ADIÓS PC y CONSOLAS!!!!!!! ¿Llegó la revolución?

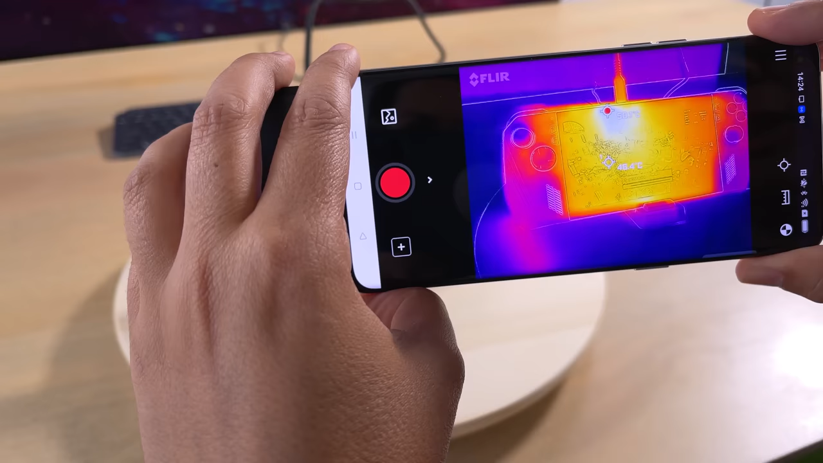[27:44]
Por fuera, en la parte de la pantalla, llega a los 50 grados.
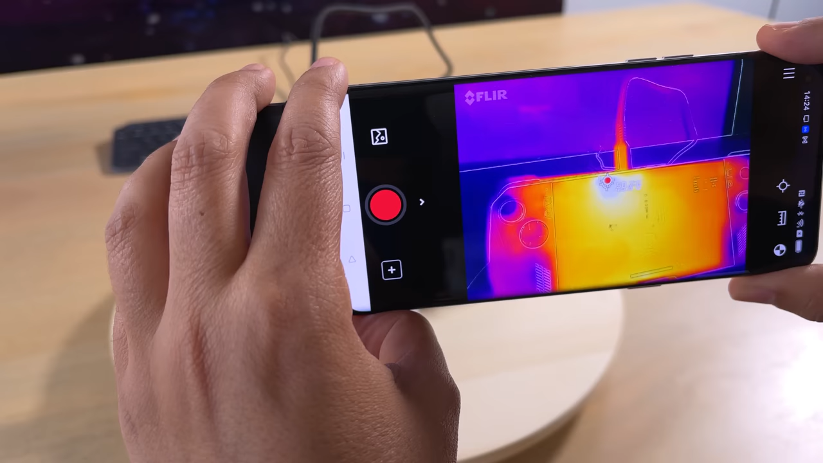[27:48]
Ya nos ha dicho el terminal que en el interior estaba casi 100 grados.
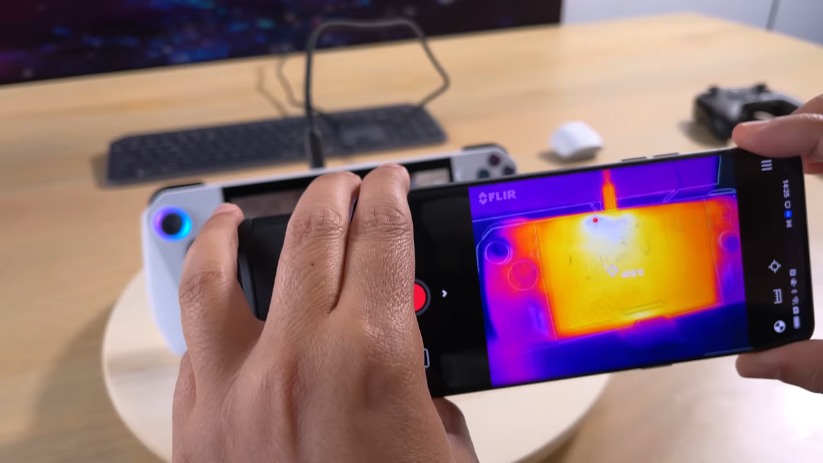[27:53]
95 en este momento.
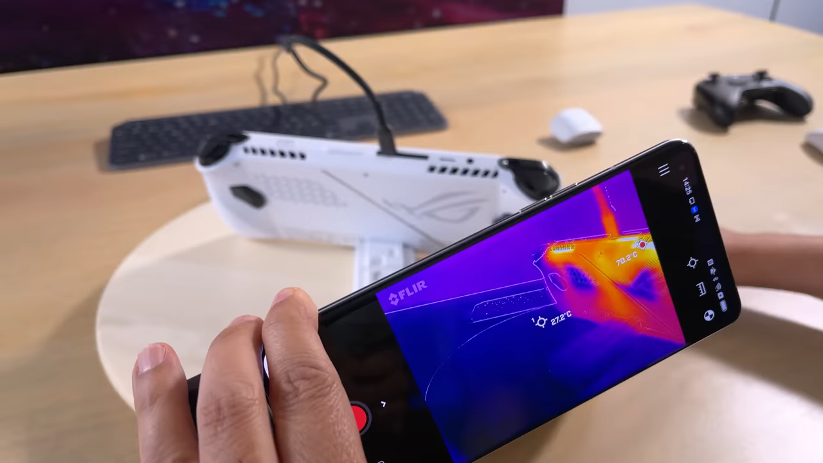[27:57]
Y si lo damos vuelta, vamos a ver que por acá va a tener que salir todo el fueguito, ¿no? Sí, por ahí, bueno, es normal que salga por ahí. 75 grados.
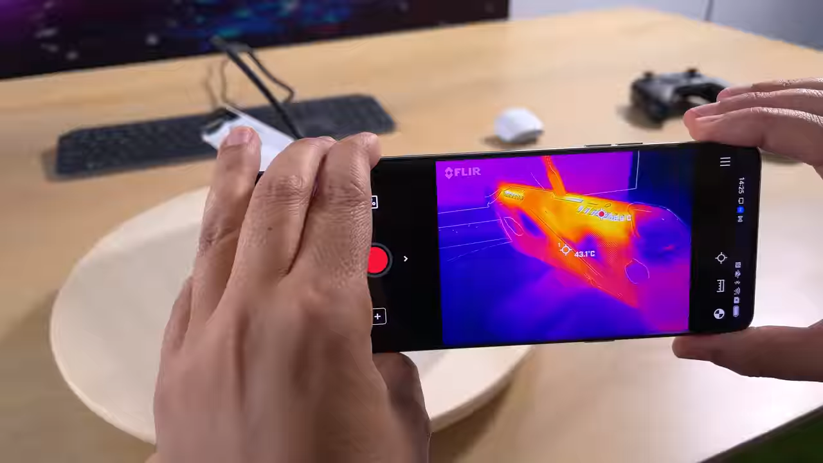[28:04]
On screen: spot 43.1°C
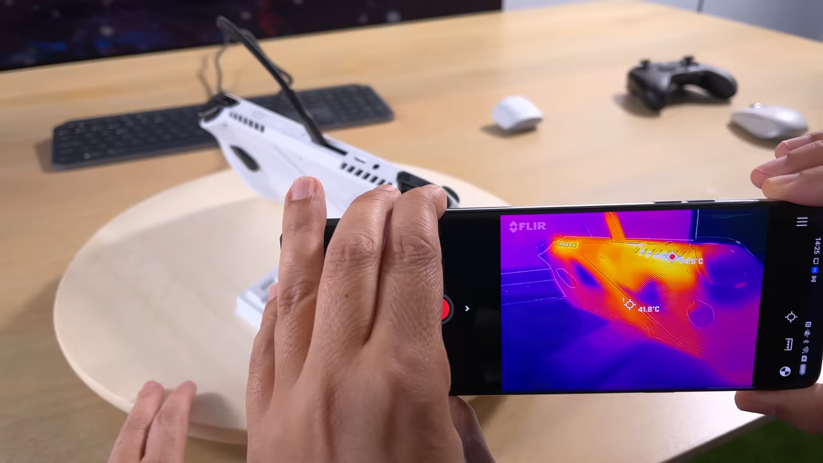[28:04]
Mientras que por las zonas donde se agarra, no vemos que caliente mucho y eso es importantísimo, ¿eh? Para estar cómodos mientras jugamos.